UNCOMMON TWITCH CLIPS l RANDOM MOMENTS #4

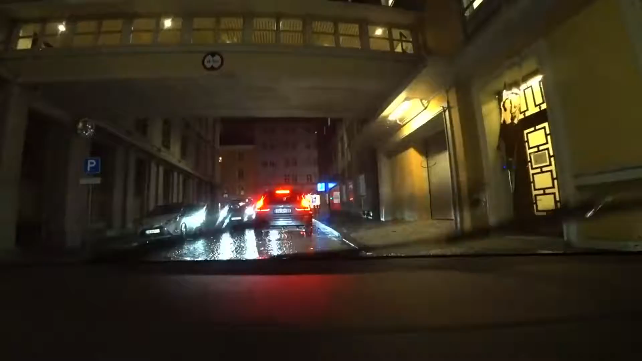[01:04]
I think that it says four politits. For politias, it's like a what does that mean? It's for emergency services. Okay. Oh my gosh, she almost got hit! What is going on right now? Oh. What type of car is that though? That's a Porsche. What the fuck?